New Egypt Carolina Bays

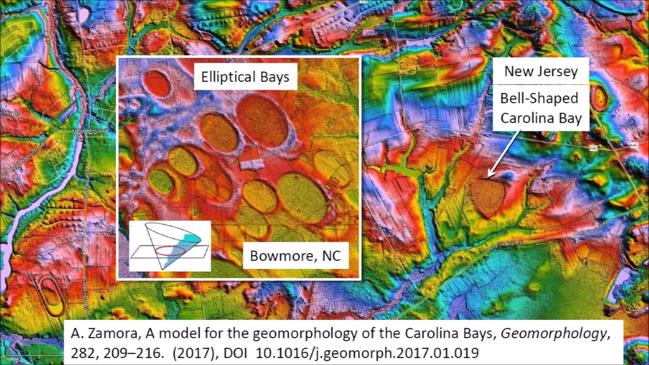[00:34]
However, the shapes of the Carolina Bays depend on the characteristics of the terrain on which they are made. The bell-shaped Carolina Bay illustrated in this LiDAR image is located two miles east of New Egypt, New Jersey.
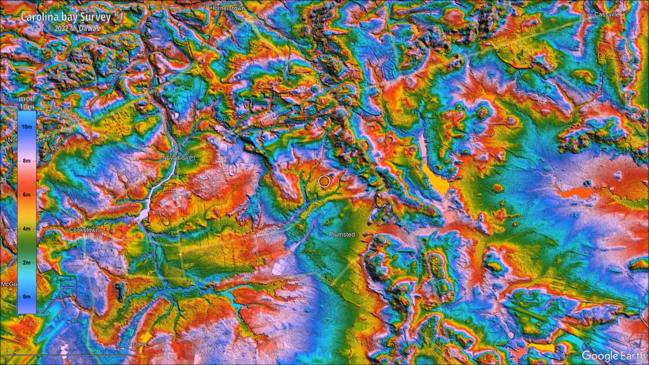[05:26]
As we zoom in on the terrain, we see more details of the valley between the ranges of hills.
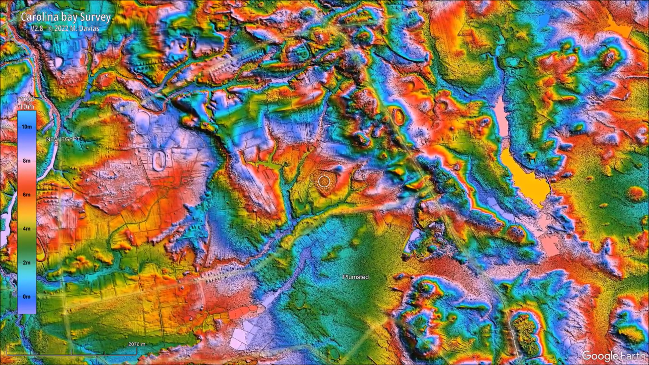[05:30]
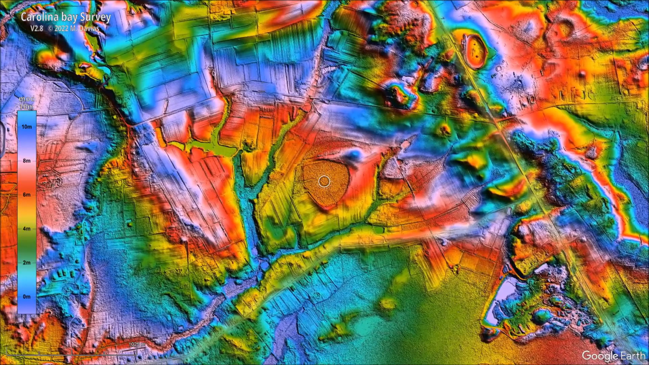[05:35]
We can see that the bell-shaped bay is surrounded by natural fluvial channels originating in the hills and draining toward the southwest.
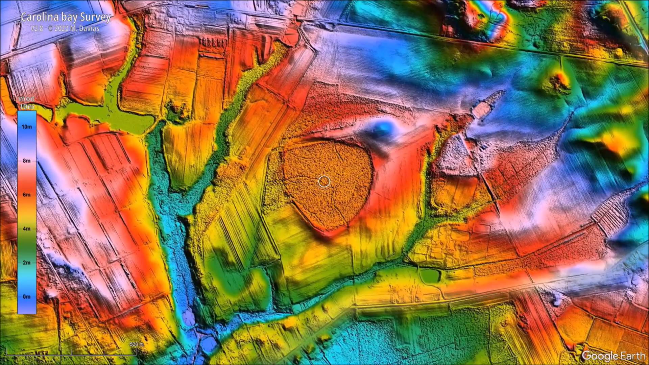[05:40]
The landscape also has many straight lines that demarcate agricultural plots around the bay.
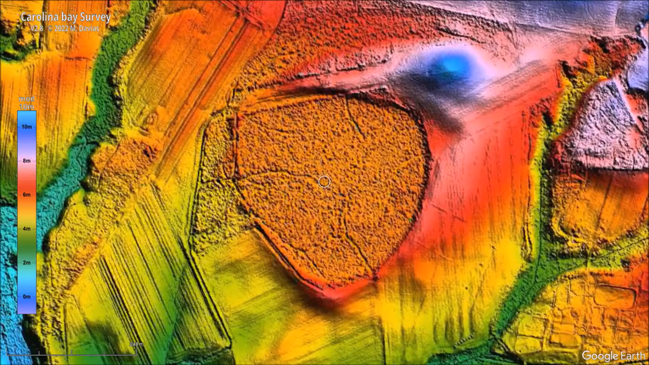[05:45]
The colorized topography shows very clearly the fluvial channels on both sides of the bay. Only five points are needed to specify the path of an ellipse. So,
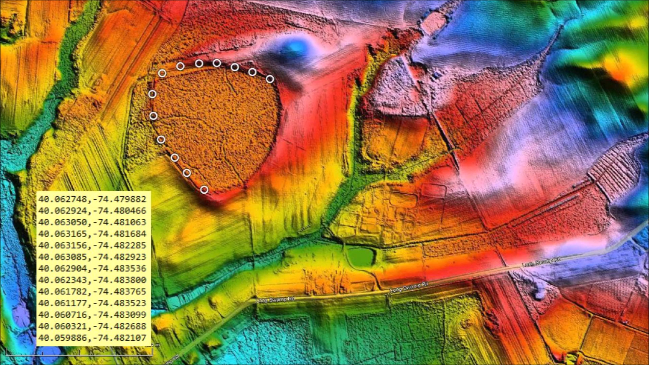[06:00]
it is possible to fit ellipses to Carolina Bays even when they are partially obscured or they have been modified by terrain movement, like in this case. Using the least squares method,
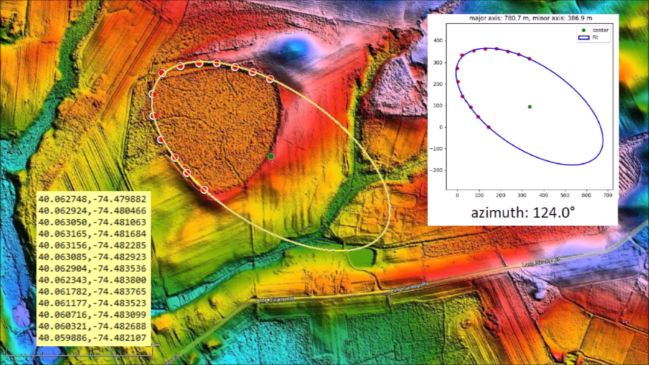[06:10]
we can fit an ellipse to the points along the perimeter that is not distorted and determine that the azimuth of a bell-shaped bay is 124 degrees. Extending the azimuth toward the Great Lakes, we find that a great circle trajectory meets Saginaw Bay and Lake Huron at a distance of 846 kilometers.
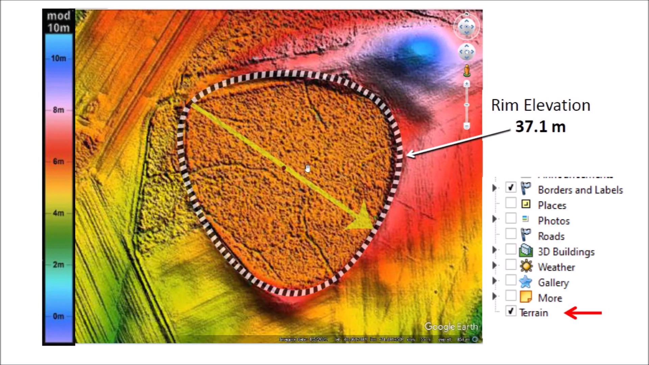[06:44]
However, when I placed the cursor in the center of the bay, Google Earth indicated that the elevation was 55 meters above sea level. This could not be right. The rims of Carolina Bays should always be higher than the center of the bay.
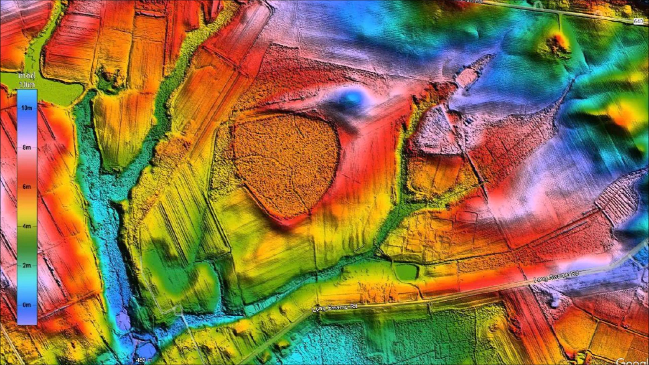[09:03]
Approximately one meter of the terrain surrounding the bay has been eroded.